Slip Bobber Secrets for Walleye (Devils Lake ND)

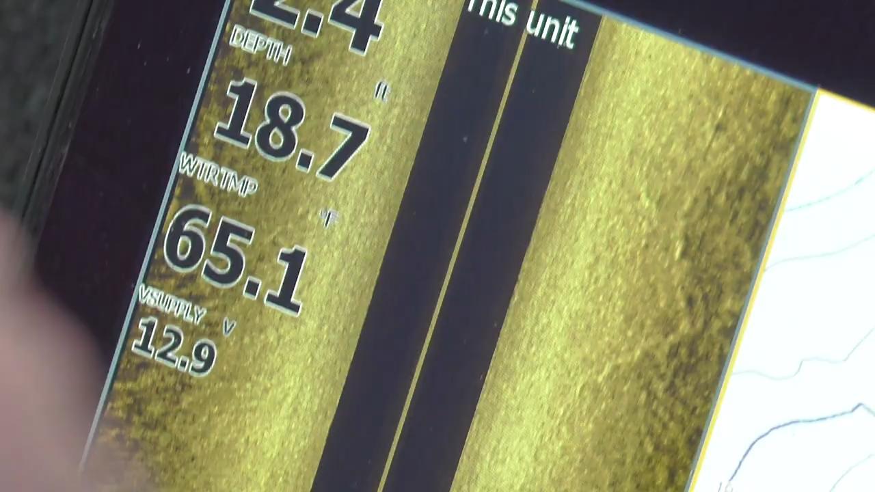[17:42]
water temperature is 64 degrees 65 degrees came back in here winds pushing we're in a protected area in a protected bay water's a little bit warmer
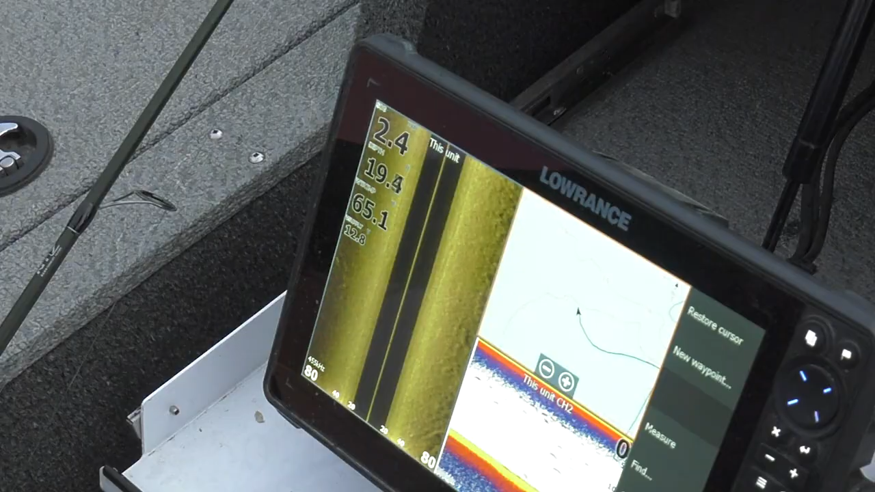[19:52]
we're trying to mark fish on our electronics